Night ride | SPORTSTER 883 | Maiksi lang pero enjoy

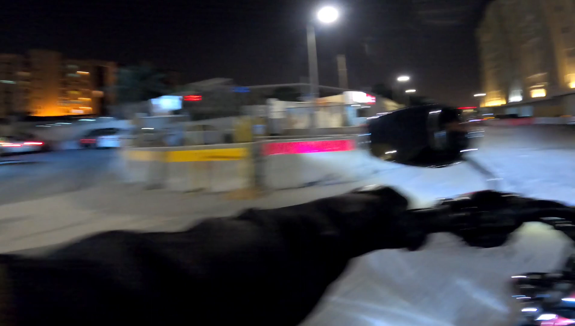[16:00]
Dati mga kabrum-brum, ito masikip. Ngayon medyo hindi pa naman ayos totally, pero maluwag-luwag na. Katulad nito. Oo. Diba? Open na. Na nakaraan talagang ano lang. One way lang talaga siya. Eh, inopen na nila. Ewan ko, may ginawa yata sila sa ilalim eh.